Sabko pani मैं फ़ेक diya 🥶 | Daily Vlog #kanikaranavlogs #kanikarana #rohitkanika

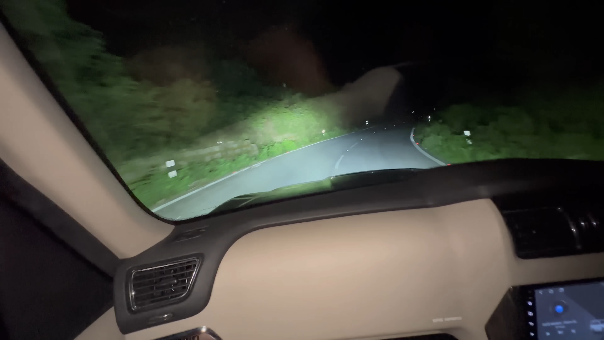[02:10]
गाइस पता नहीं कहाँ चल रहे हैं भाई, कितनी सुनसान रास्ता है, पूरा जंगल है भाई इस तरफ, पीछे भी जंगल है,